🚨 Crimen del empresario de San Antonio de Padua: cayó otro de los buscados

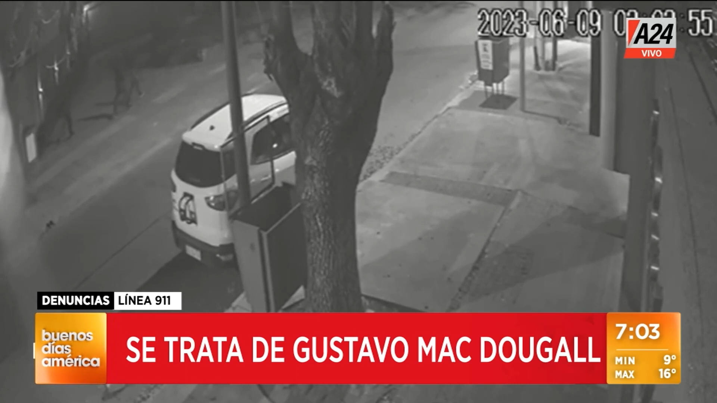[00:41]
Cuando termine el video vas a ver las fotos de quiénes son esos cuatro. Los cuatro que van caminando, ahí está la puerta de la casa. Ahí están entrando al domicilio donde termina después estos cuatro delincuentes matando a Gabriel Iso hiriendo gravemente a Silvana Pettinari. Este es McDougall.